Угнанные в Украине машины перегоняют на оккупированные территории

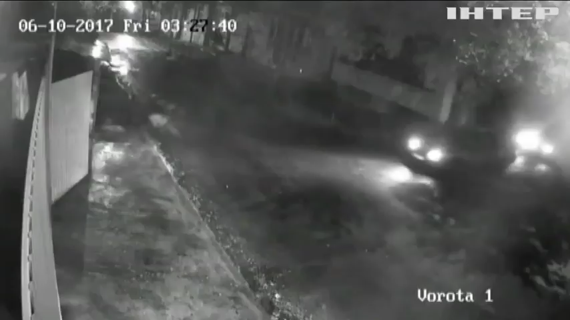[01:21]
На кадрах четко видно. Машину попросту утащили на тросе. Я врань пришла с работы в 6. Выхожу выгуливать собак. Машины нема.